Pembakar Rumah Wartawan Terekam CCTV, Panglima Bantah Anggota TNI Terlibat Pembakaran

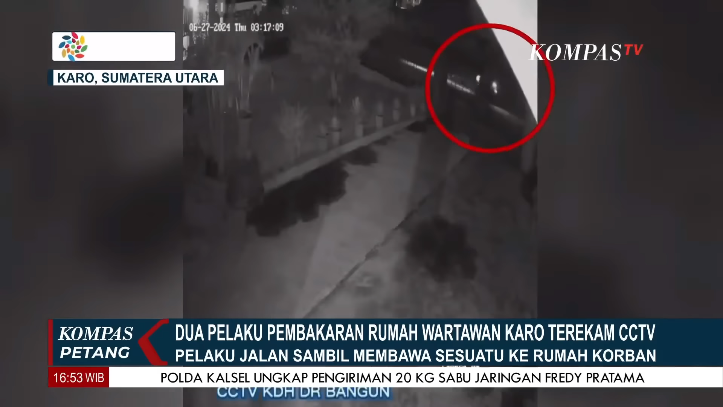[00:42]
Tak lama rekan pelaku datang menyusul ke TKP dengan mengendari sepeda motor. Tak lama berselang terlihat api menyala dan kedua pelaku kabur meninggalkan TKP sekitar pukul 3 lebih 17 menit pada Kamis Dinihari.